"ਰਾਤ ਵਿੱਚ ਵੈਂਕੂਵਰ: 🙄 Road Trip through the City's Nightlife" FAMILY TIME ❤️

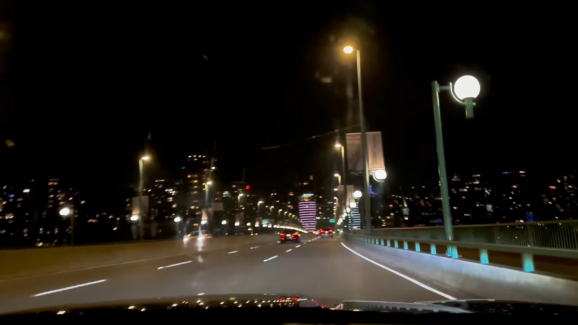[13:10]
पहुंच गए ने वैंकूवर ये हैगा डाउनटाउन डाउनटाउन आ चुके ने तारा वाले एरिया दे विच ਭਾਈ ਇਧਰਲੀ ਸਾਈਡ ਹੀ ਉਹ ਆ ਕੀ ਉਹਦਾ ਨਾਮ ਆ ਜਿੱਥੇ ਅਸੀਂ ਗਏ ਉਹ ਸਾਇੰਸ ਸਿਟੀ
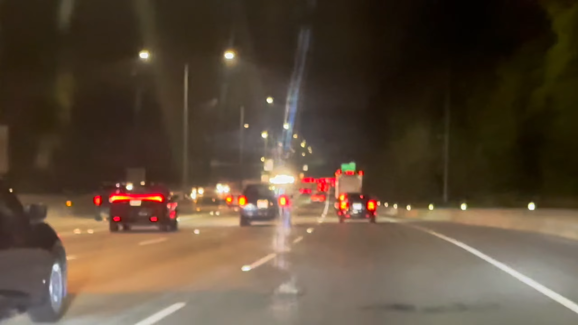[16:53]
ਟ੍ਰੈਫਿਕ 11:40 ਹੋ ਗਏ ਇੰਨਾ ਟ੍ਰੈਫਿਕ ਆ ਵੀਕਐਂਡ ਕਰਕੇ